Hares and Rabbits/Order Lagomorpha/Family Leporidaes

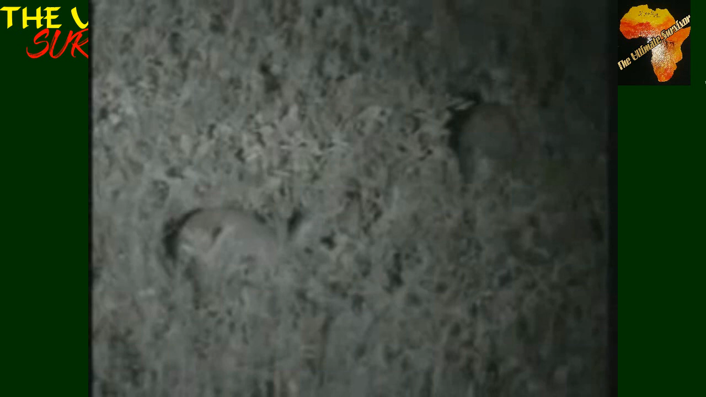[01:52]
these are the males and then 2.41 kgs of the female that show that the females are slightly larger than the males so these animals are beautiful animals to watch when they jump around especially if you have what you call the to look for red light at night so that you can see them doing all their things as in the world so you can go to the places